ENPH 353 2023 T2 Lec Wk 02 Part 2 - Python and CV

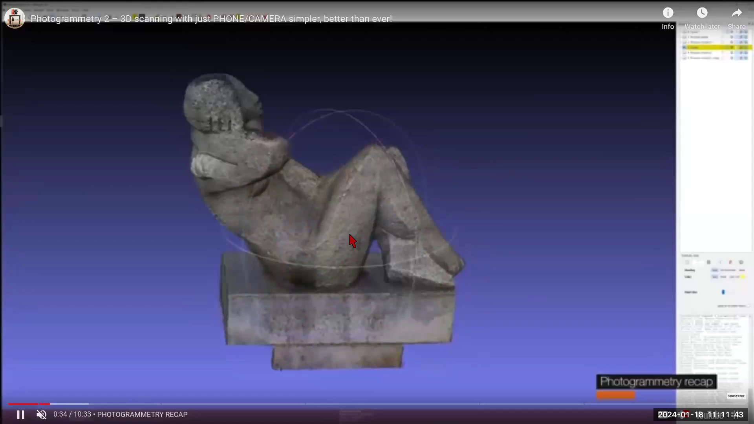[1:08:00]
and then it's they are using this technique to stitch the different
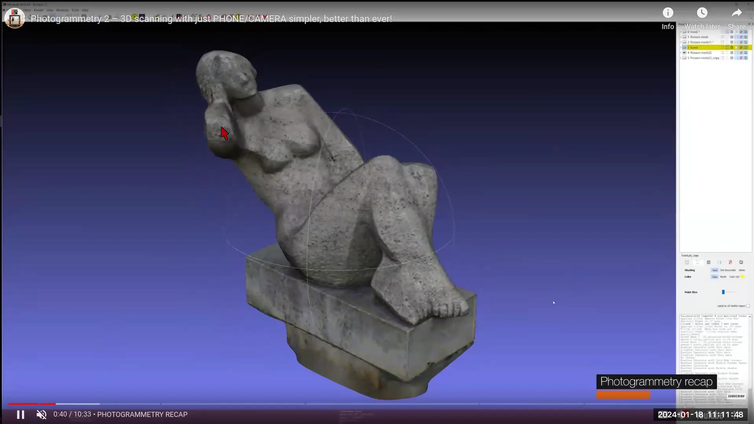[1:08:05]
images and kind of figure out the uh orientation of the camera with respect the
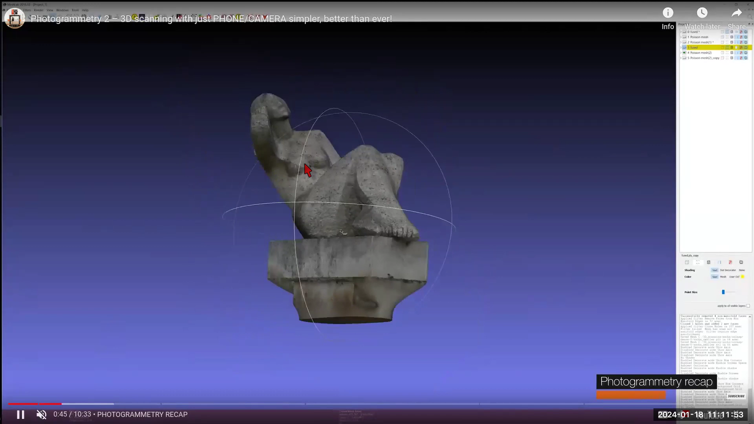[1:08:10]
this object when when the image
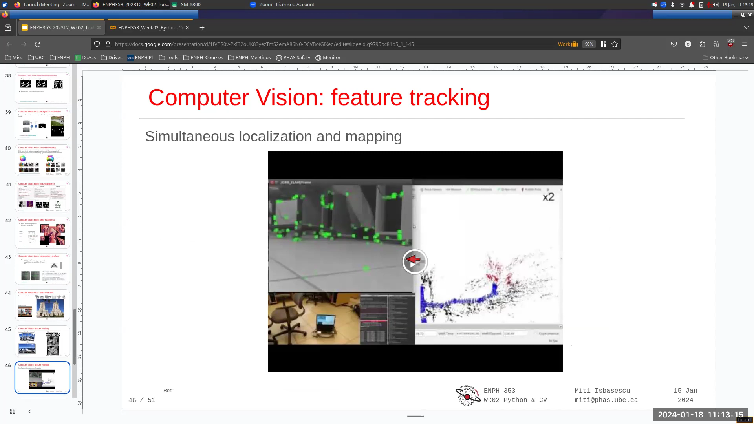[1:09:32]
and mapping or slam um and the the way slam
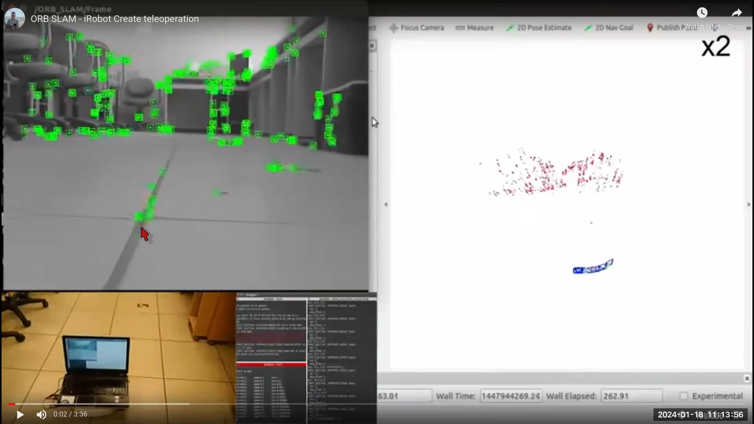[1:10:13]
map so the robot is taking images continuously and then it's comparing the images it previously took with the new images and kind of getting a a delta and seeing okay a feature in a previous image where did it move in this current image and you can see here how it kind of
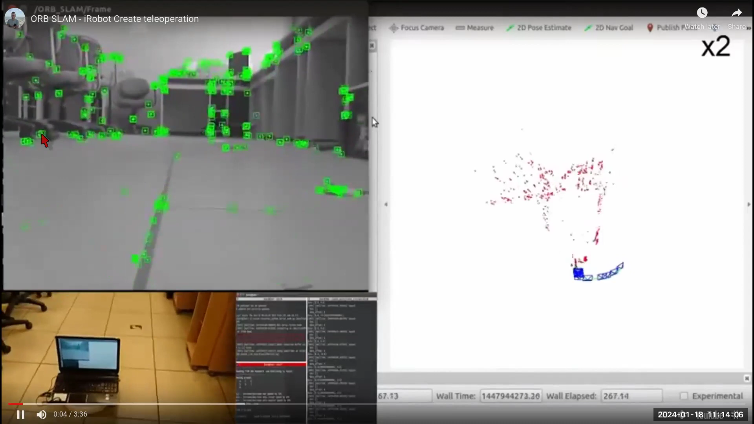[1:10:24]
it keeps track of these features and the features are kind of being moved are moving as the robot is driving forward there these features coming closer and using these features the robot can
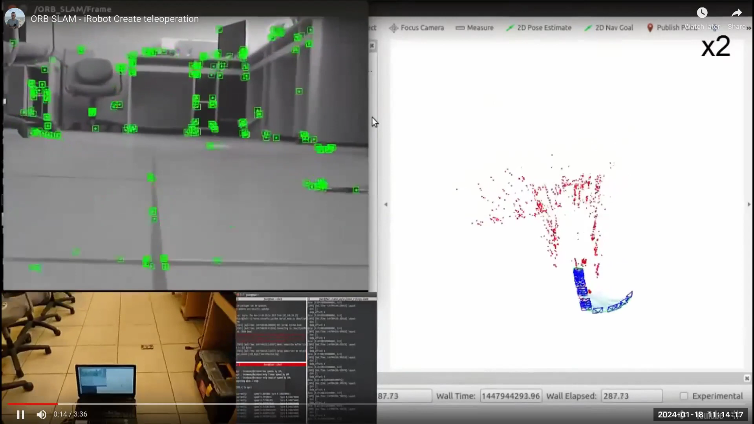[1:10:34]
say something about the the my environment should look like in it should have a certain shape so imagine kind of that homography that we're using to create a statue kind of use the same a similar technique um but you are now kind of creating a a representation of your environment and then within this representation so you can you guys can see kind of how these features are being uh anchored in the in this in the space that the virtual space the robot is building and in this space the robot is
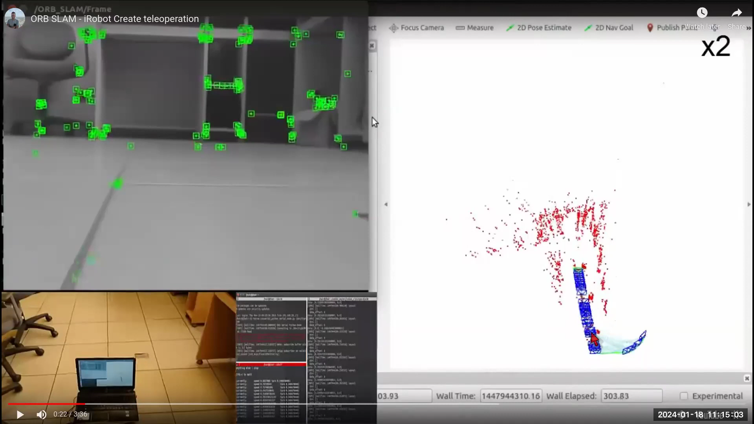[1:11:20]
also localizing itself so the robot is this blue um well the camera on the robot is represented by these blue pixels here um so this allows the robot to kind of create a map then once it has a map you can
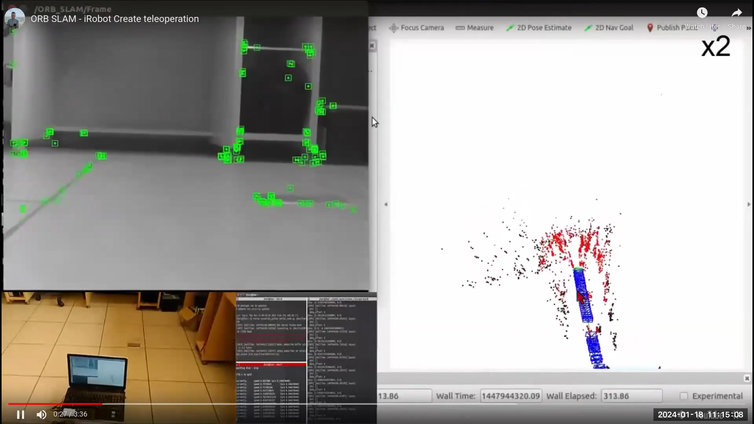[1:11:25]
use a lot of different techniques to uh come up with ways in which you can traverse this map efficiently